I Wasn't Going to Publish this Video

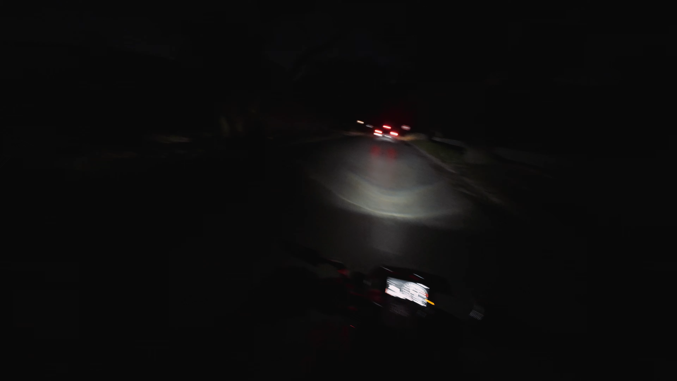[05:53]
But it looks like maybe I can go down here. Yeah. Yeah, it looks like I'm good. I don't know if y'all can see all of these trees right here. All of these were basically destroyed.